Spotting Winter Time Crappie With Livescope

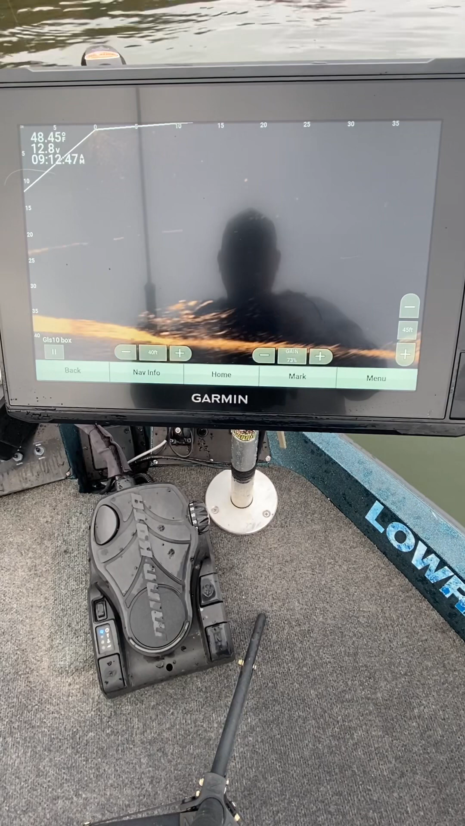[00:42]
now don't be fooled sand bass will do the same thing this time of year but they tend to move around a little bit more um i believe that is a brush pile right there so
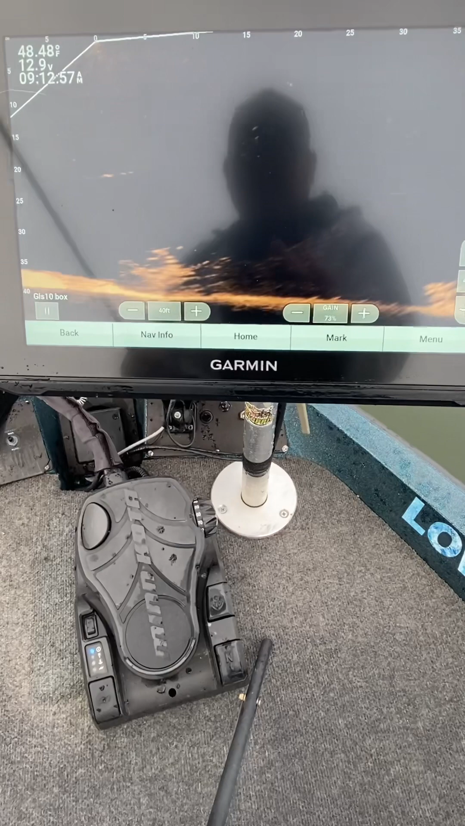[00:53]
watch the jig go now see if we can catch one out of there all right here we go down in there here he
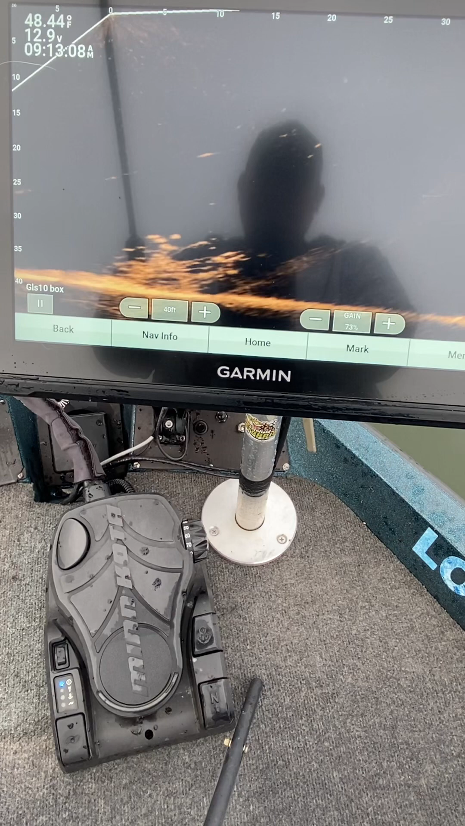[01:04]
comes come on come on here he comes here he comes and went back down there he is right there come on come on it's a big one right there and it went back down that's right after a rain this time of year that's what they tend to do here he comes here he comes
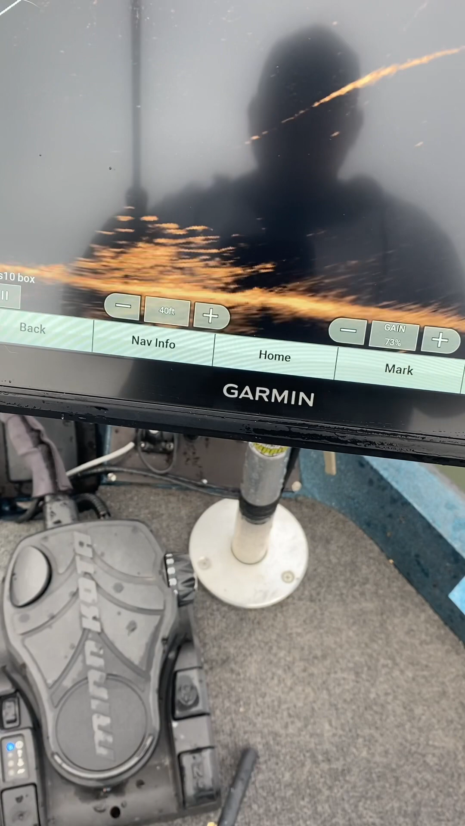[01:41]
come on come on baby maybe they want it sitting still so sometimes you just want to set it still and see if they'll hit it i really need a cameraman's what i need somebody to just feel me do this go down into the brush pile i think that's a brush pile i didn't think i mean if that was suspended crappie or not
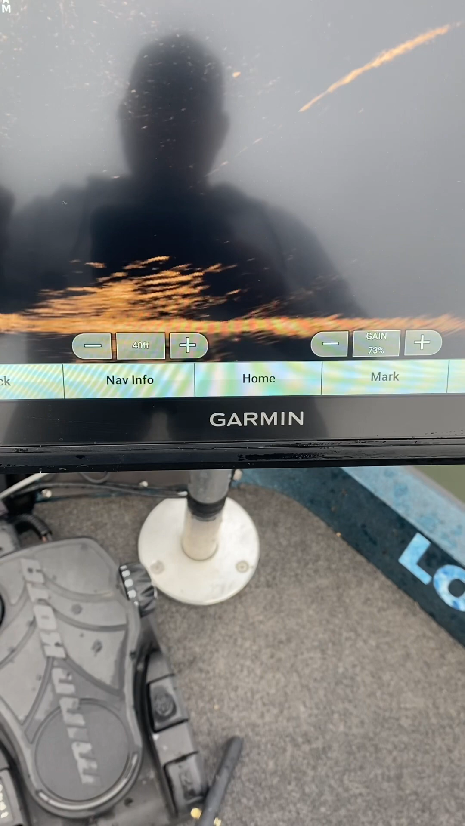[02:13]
boy they're just they're lightly they're just not moving at all today
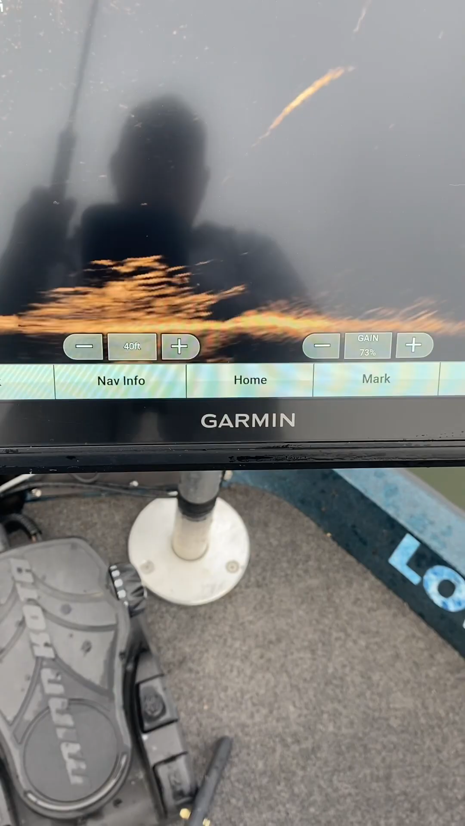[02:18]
okay
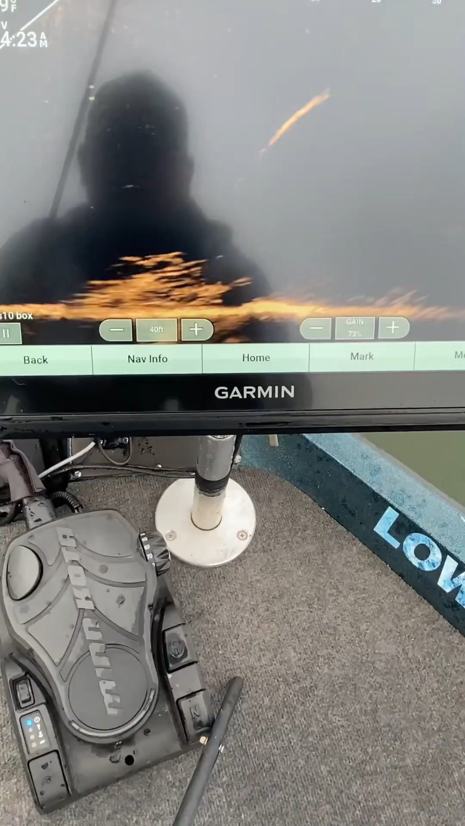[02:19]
so i'm gonna zoom back out let's get a new pitch over the top of it see how they sunk down in that brush pile that's usually not good when they do that um see they've kind of pushed themselves down into the brush pile um usually in this case i'll change the profile um i'm gonna put it i'm gonna put my jig down there one more time and if something doesn't come up and hit i'm gonna change my profile and probably go with a little bit darker color this water's pretty clear today
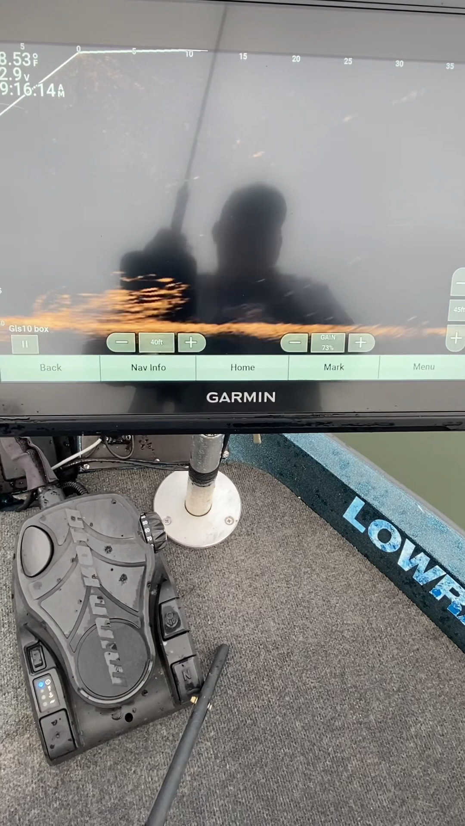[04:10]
i've seen him raise up out of that brush pile that's that's definitely a brush pile i thought it was a suspended fish but it's a brush pile so all right so i'm using a sixteenth ounce right now what i'm going to do is step that up to an eighth ounce and i'm going to go with a little bit darker color
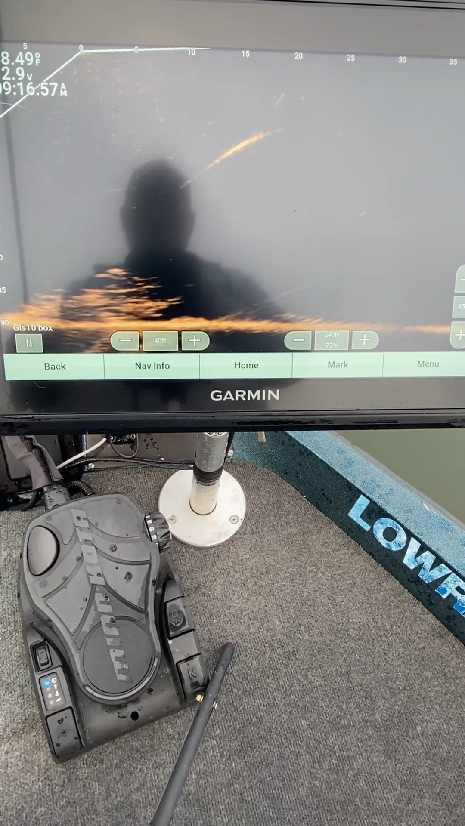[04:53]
a little bit bigger jig all right let's see if this changes it
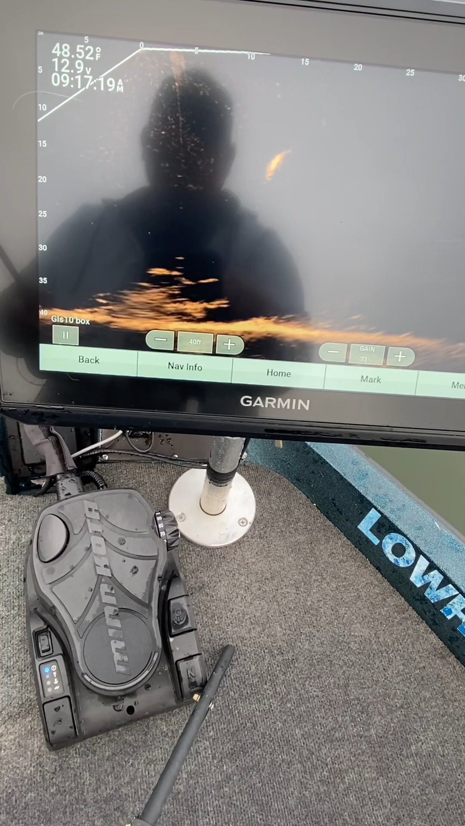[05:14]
On screen: water 48.52°F
come on right there see you sitting on that limb come on right there
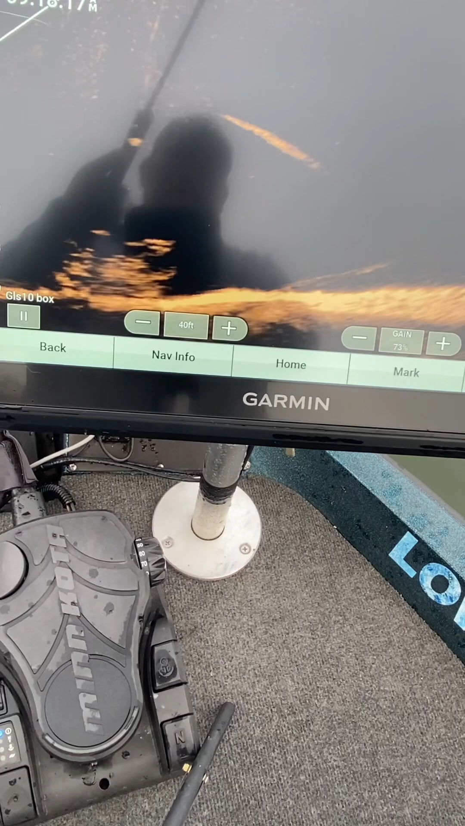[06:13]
especially if there's a big bass in there and this lake is got oh here we go here we go got it there we go that's a big one oh yeah that's a great big one